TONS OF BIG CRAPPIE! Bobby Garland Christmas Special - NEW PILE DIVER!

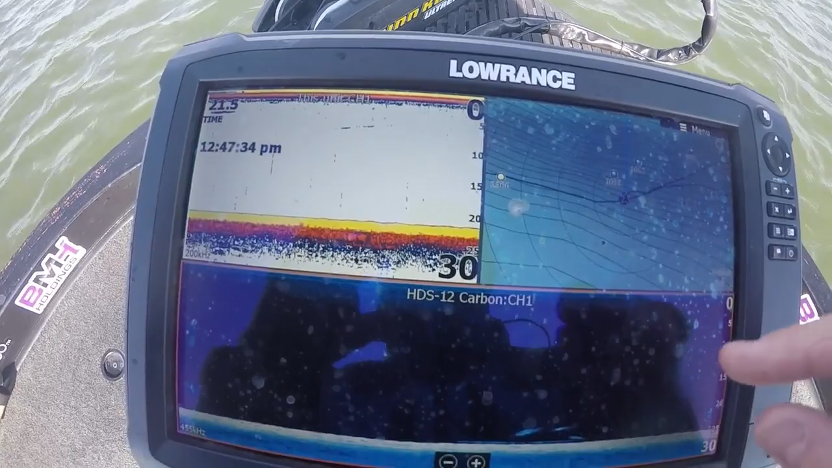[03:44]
as I came through I marked bait and stuff and uh just a minute ago right before I caught that fish
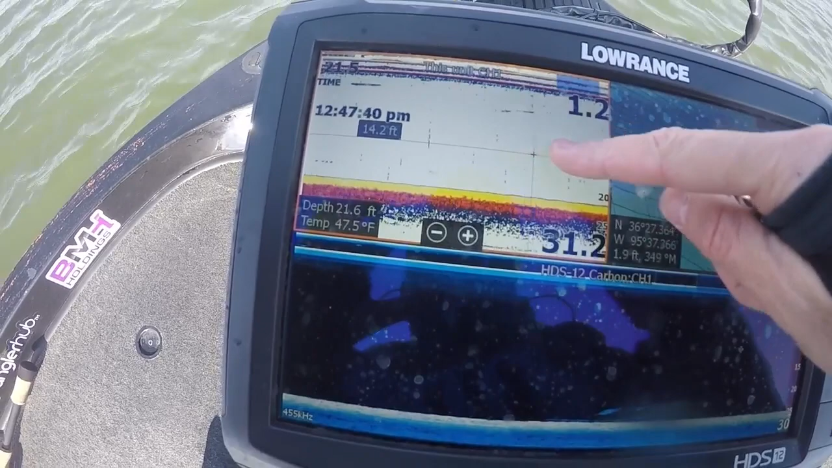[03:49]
On screen: depth 21.6 ft, water 47.5°F
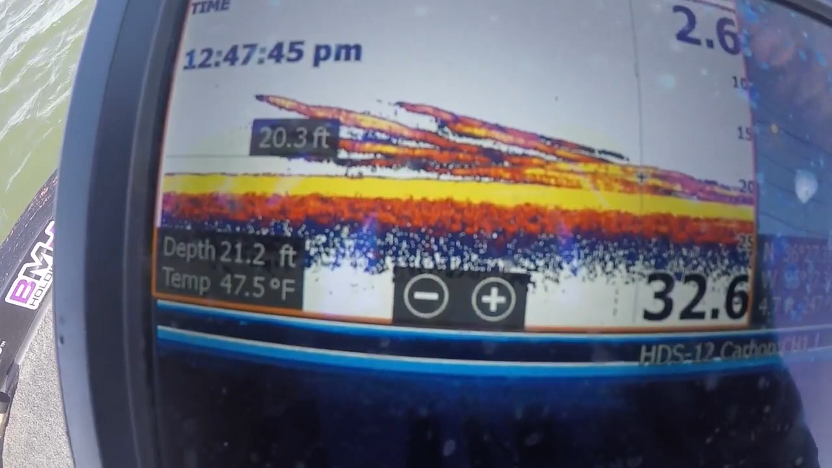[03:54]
On screen: depth 21.2 ft, water 47.5°F
my graph looked like looks like that little Mark Daniels gummy worms as he calls them and uh immediately got a bite so
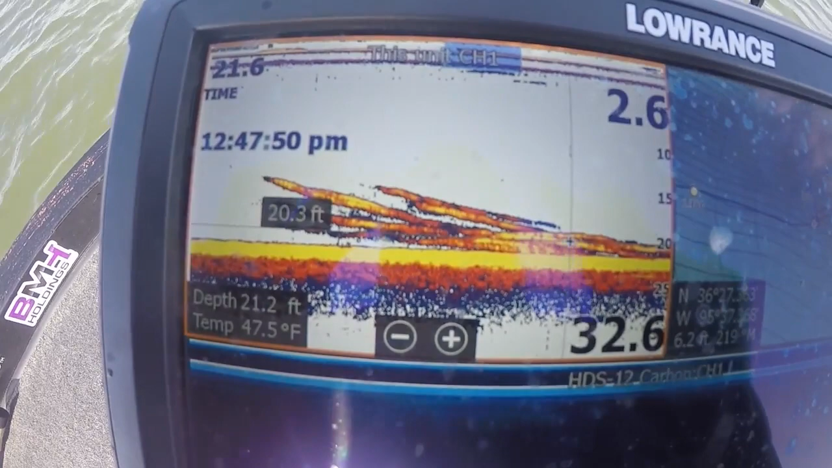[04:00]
On screen: depth 21.2 ft, water 47.5°F
that's what that's what I'm looking for those are active fish coming up off the bottom feeding and that's what they look like down here in the down skin too so anyhow uh that's what I saw when I caught that one